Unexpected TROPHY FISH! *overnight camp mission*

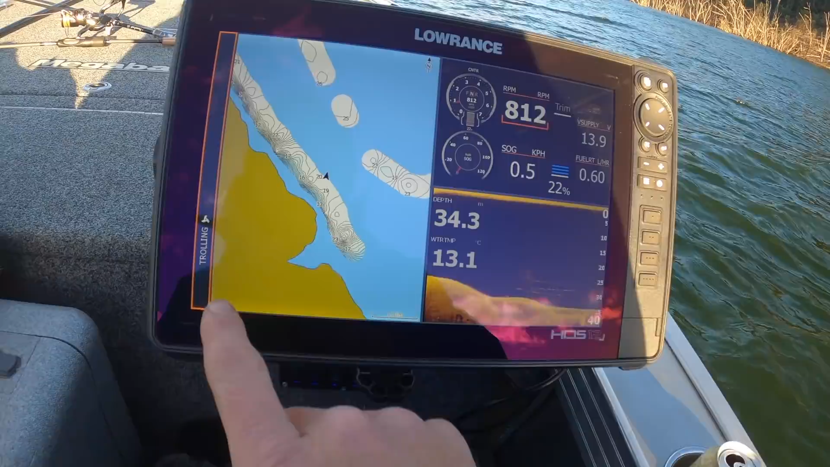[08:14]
what I can do is just hit that. It should bring out a menu. There we go.
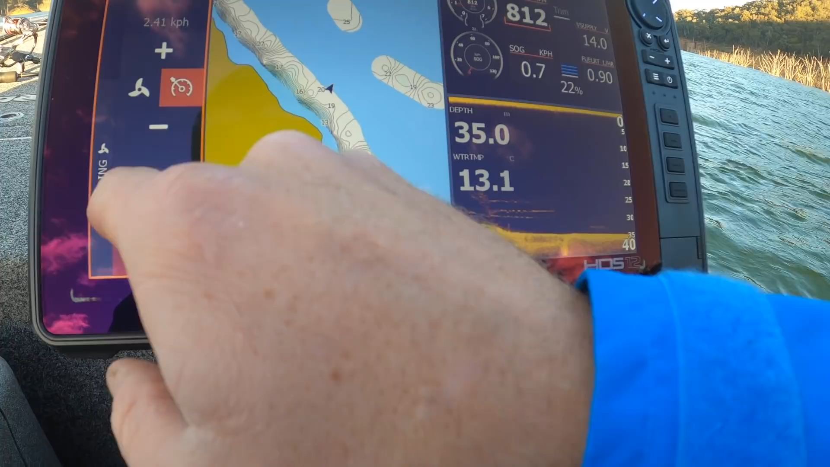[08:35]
On screen: water 13.1°C
Yes, we are. The boat's starting to swing. I don't want to go left.
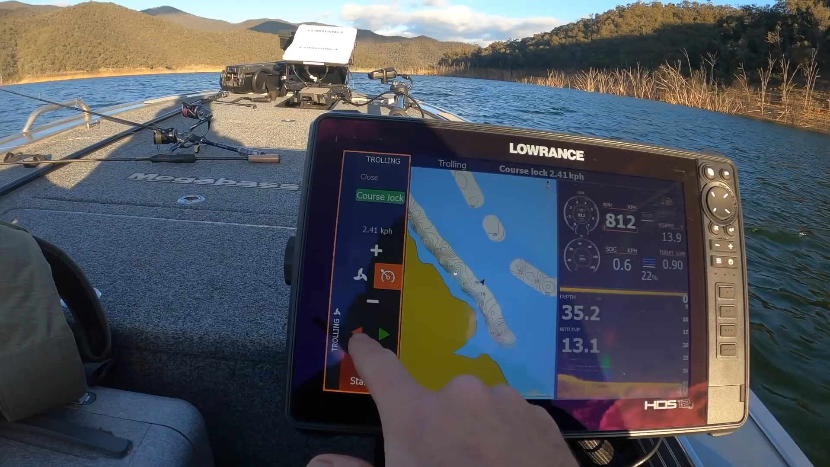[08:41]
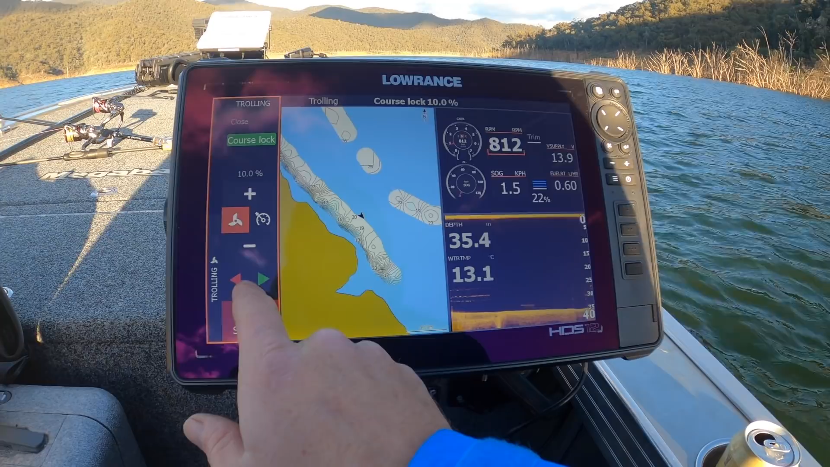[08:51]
On screen: water 13.1°C
That's the beauty of NEMA. People ask, why NEMA cable? Why do I have to link things up?
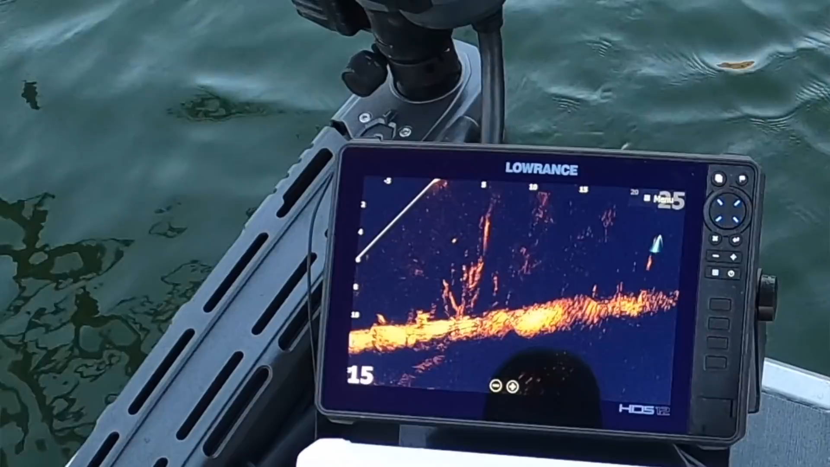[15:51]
Surely. Fucking hell, I need to put that stinger back on. Hit that like 2-3 times. If he starts swimming up, it's a yaller. That's a yaller, man.
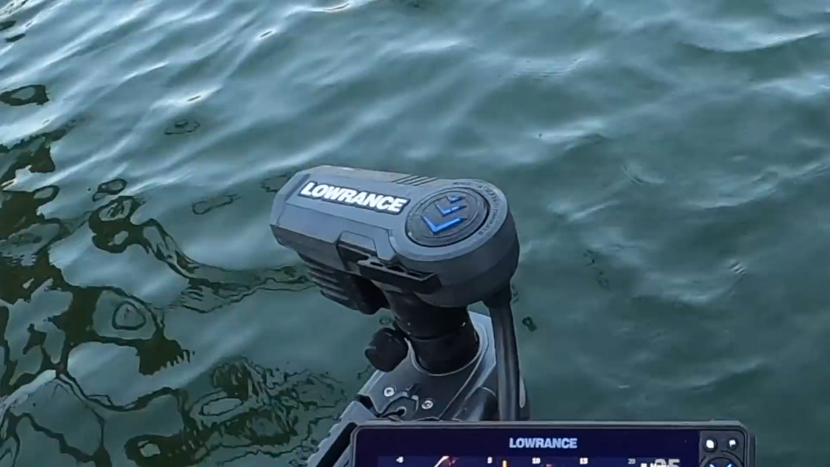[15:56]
See how he's not fucking off either? He's doing exactly what happened yesterday. Let's get on top of him and see, he's literally stagnant. Yeah. To the left. Yeah, it's a yaller. They're slow moving fish, aren't they?
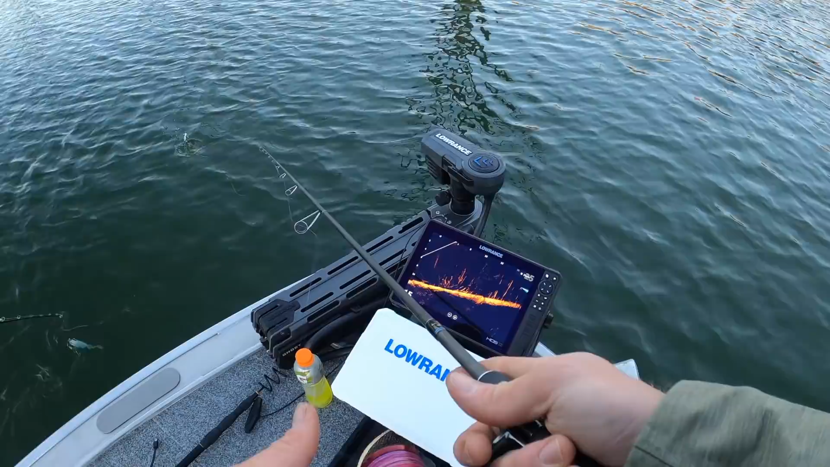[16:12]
Like, they're not fucking active. Yeah. They don't like to move too much. Shot. Oh, he's coming up to me. Whack. Get it, dude.
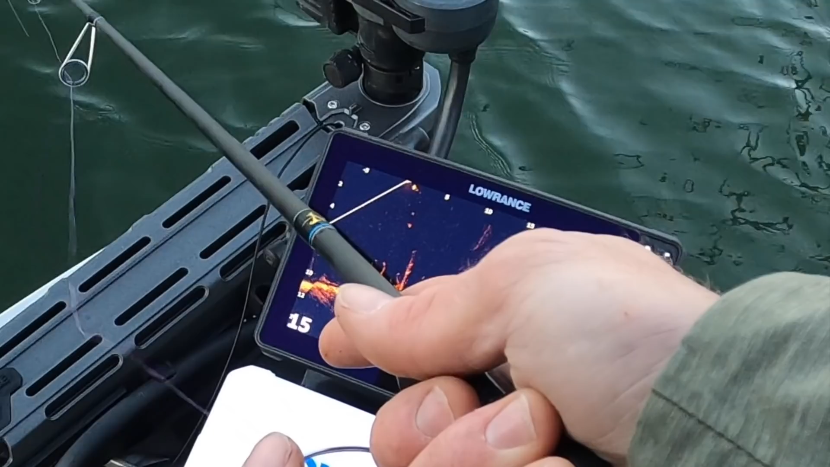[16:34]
I don't want to hit him though. Follow down. Yep, this is a yeller. All day. Turn up. I'm telling you, if you had a scrub worm and just flick that there, man. He'll eat. Yep, this is a yeller. Got it in twice him. I'll try that vibe. Oh, he's on me now. Come on!
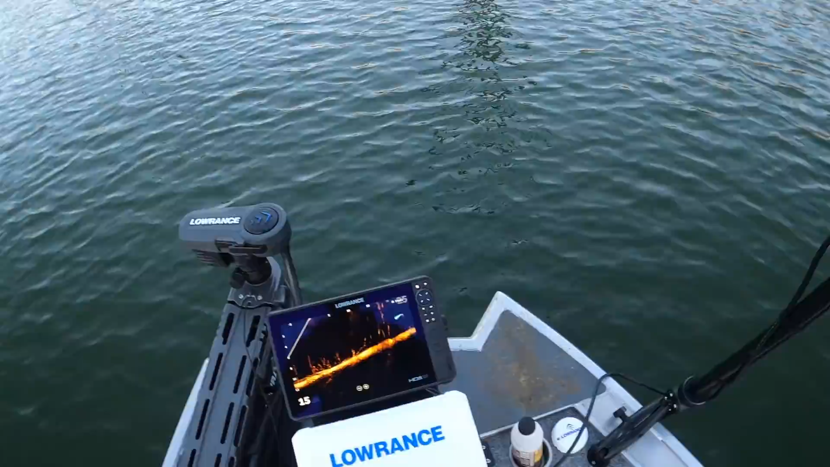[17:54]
There he is there. We got a look at him here. He's not bad. He's not that big as we thought.
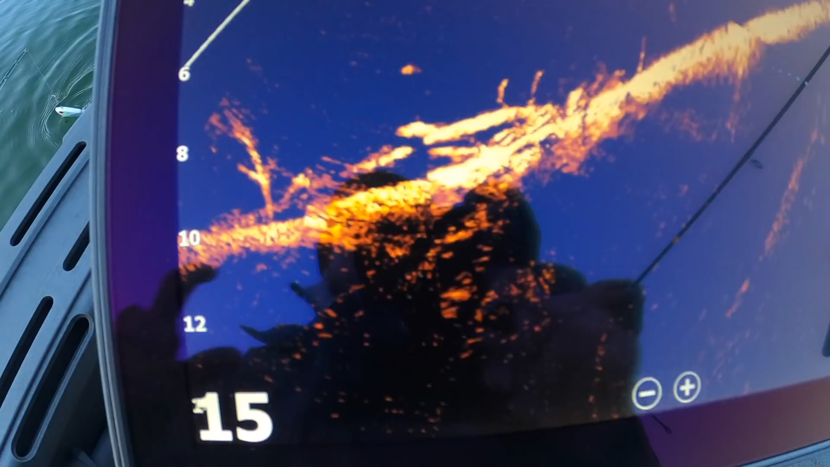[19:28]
That's a big yellow there. Jesse's lure's going down.
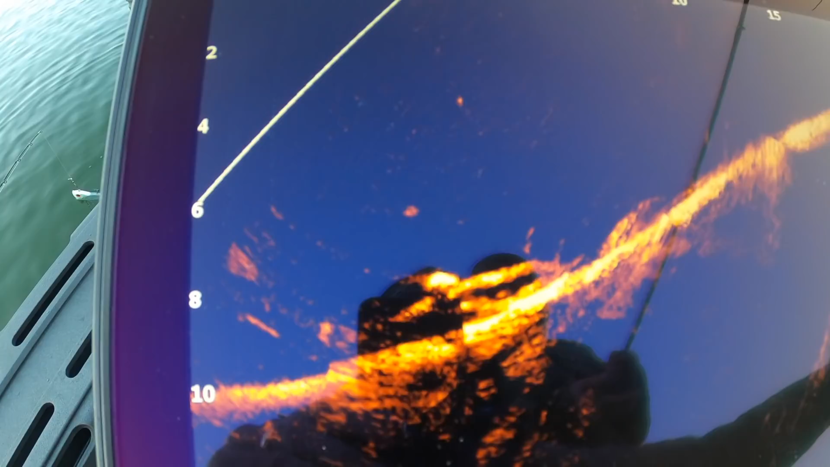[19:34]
He's going away. I'm going to back us up a tad. Oh no, he's coming over.
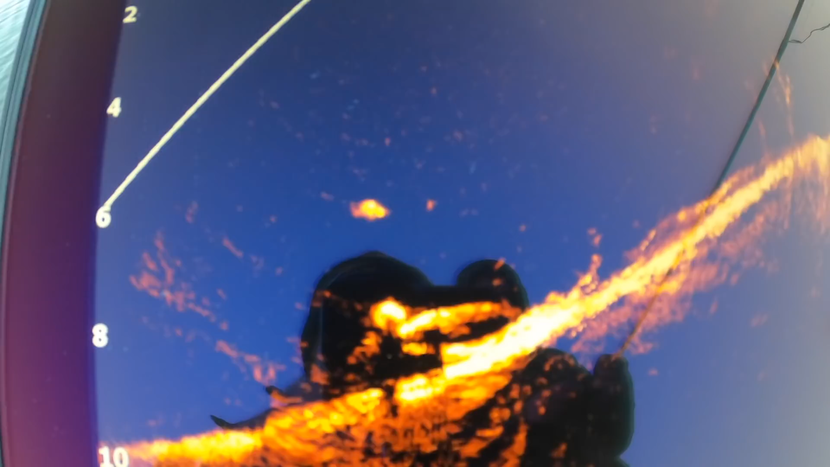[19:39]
Slow roll, just slow roll. Don't do anything else, just slow roll. Just slow roll, keep going.
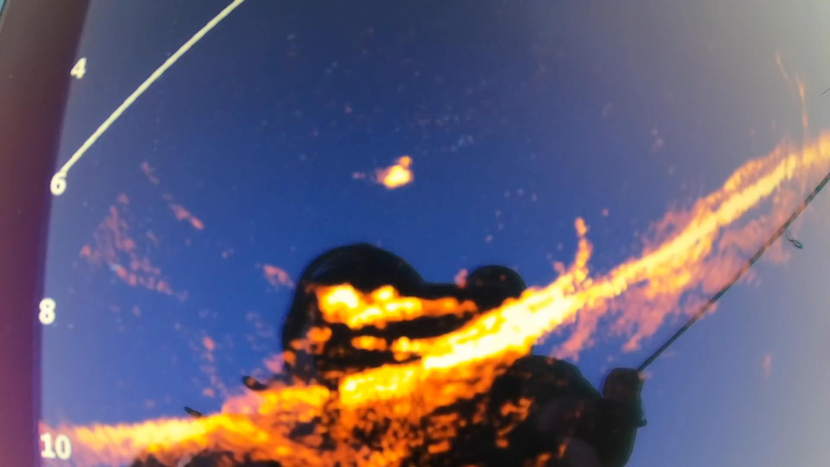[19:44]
Drop it back, yep. Tease him, just to play with him a bit.
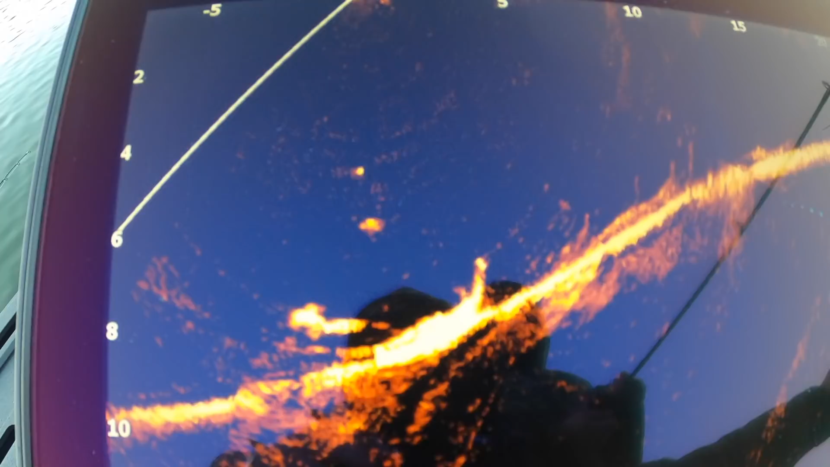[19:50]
Yep, slow roll. Up, slow roll.
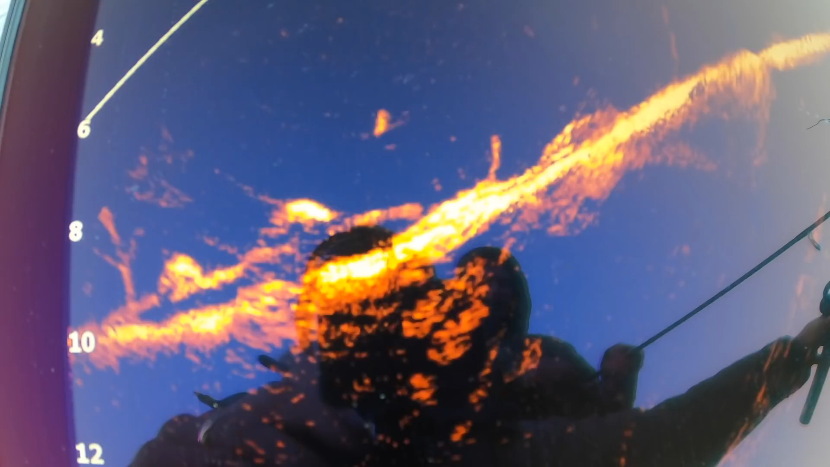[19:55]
Slow roll, keep going, don't stop. do they?
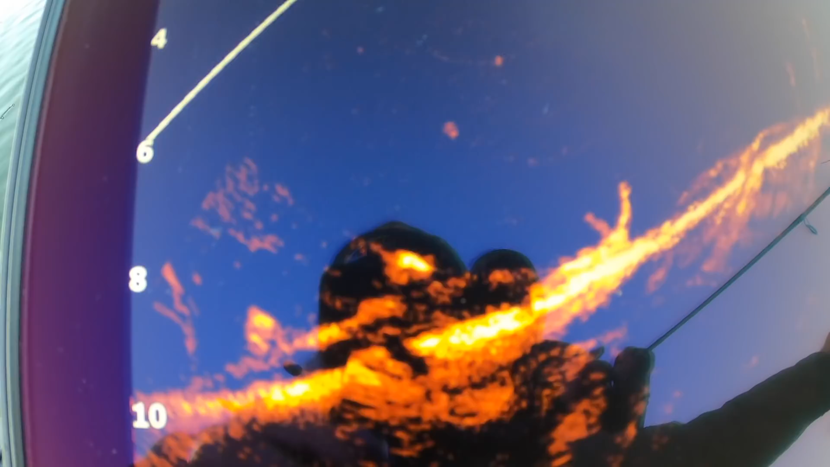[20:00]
As soon as he turns on it like that, yeah. Just yeah, start slow rolling.
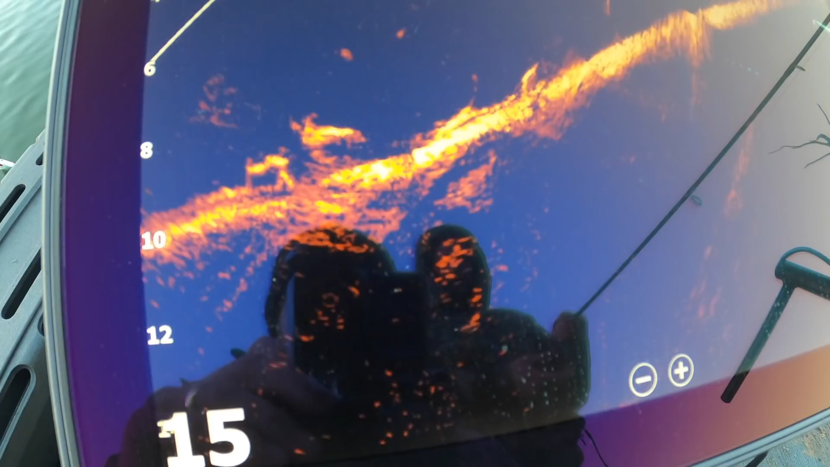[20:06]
I'll back us up a bit more. He's knows, he loves it.
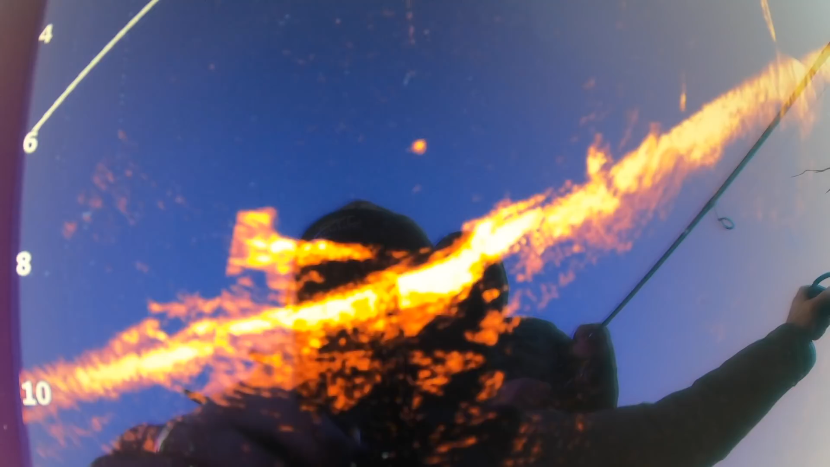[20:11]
He'll eat it. Where is he? That's your lure. Yeah. There he is again.
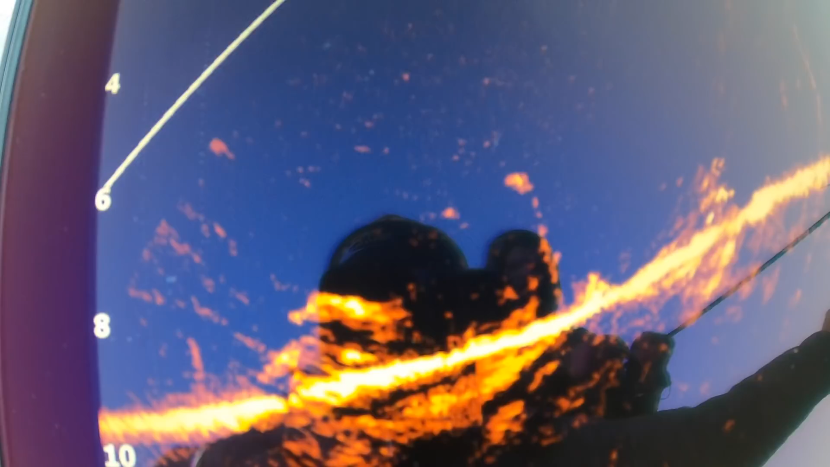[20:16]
He's on it. Once he starts following, slow roll. Slow roll. He's on it. He's on it. Slow roll. Yep, slow roll.